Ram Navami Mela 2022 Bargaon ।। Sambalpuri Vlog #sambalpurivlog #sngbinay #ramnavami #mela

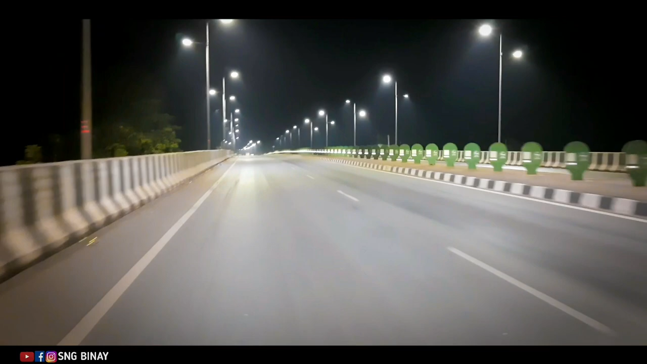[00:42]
तो सेन के जो छुँ आम जस्ट इटा ओवरब्रिज अच्छू आ 500 मीटर आगे हेल्ले बड़गाँ पहुँची जीमा। तो मेलार के भीड़ है आँ का सामान आसीचे नहीं आसी जे सब वीडियो रे अच्छे वीडियो के लास्ट तक देख बहुत मजा लगवा। तो वीडियो के चलो आगे कंटिन्यू करूँ।
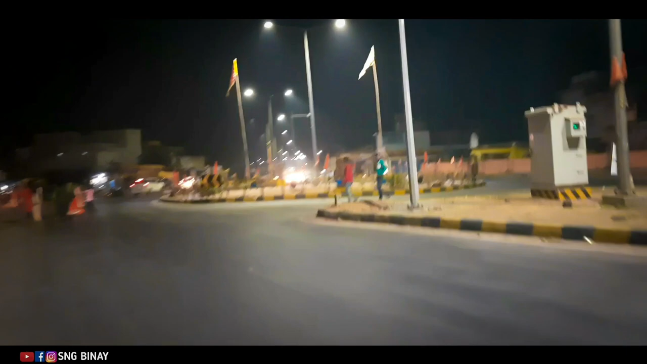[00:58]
इटा आम बड़गाँ बस स्टैंड है आईटा गोले छक आम इनु लेफ्ट साइड आटे जीमा।